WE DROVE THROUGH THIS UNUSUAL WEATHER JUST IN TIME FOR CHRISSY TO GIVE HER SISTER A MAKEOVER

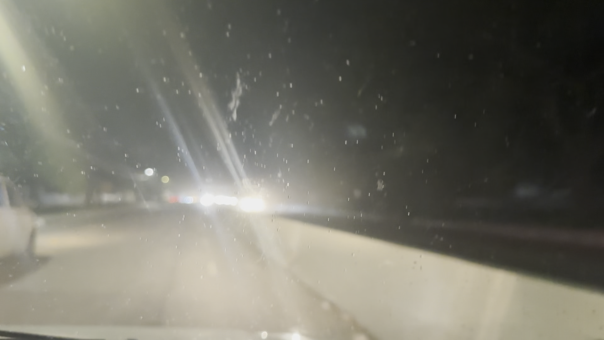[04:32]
Chipping back. Yo, I frail, miss this. Turn here, the weather. Look at the dust, buddy. Look at the dust. Miss I never an idea. No, sir. Turn here, the time for wind. I'm going to put more right now, watch it. Alright, just look at the trash, man. Look there. The body I run for cover, look there.
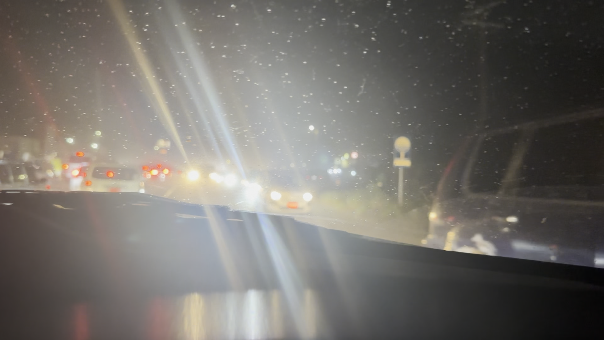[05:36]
No, sir. Hey, look at that. Look at that.